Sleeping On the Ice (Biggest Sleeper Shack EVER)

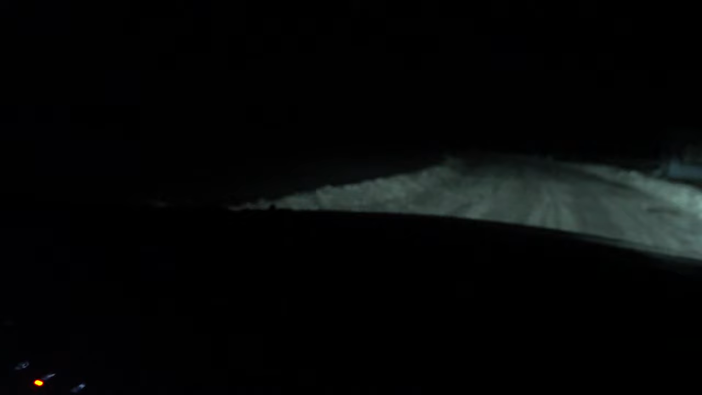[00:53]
adventure! We're on the ice roads. Quebec ice roads. That's ours. Right there. Should I back up into it? No, drive right up to it.
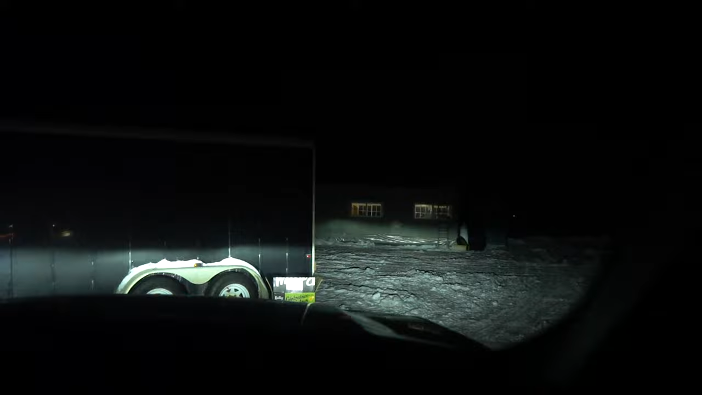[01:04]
Wow. That's big. It's beautiful, man. We got barbecue outside. We got a porta potty. It's huge.